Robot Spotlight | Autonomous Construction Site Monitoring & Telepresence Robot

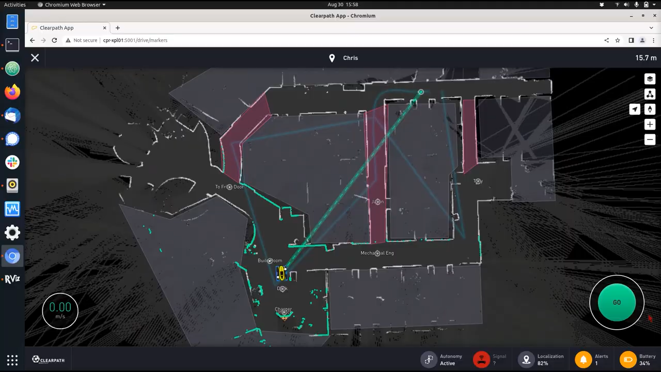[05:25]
and just like outdoor nav you can program missions involving point-to-point transit.
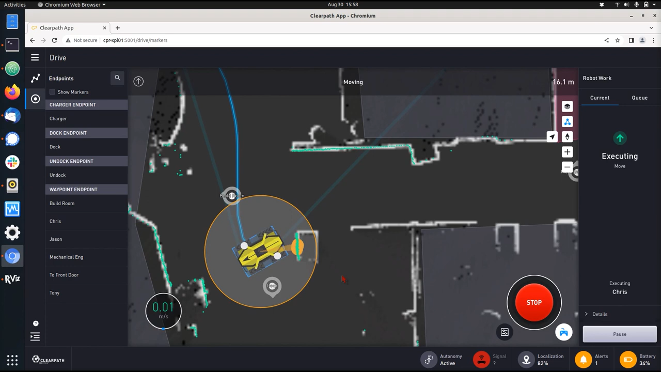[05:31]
At each point you can start or stop video recording, you can turn the PTZ camera to inspect certain areas in your environment.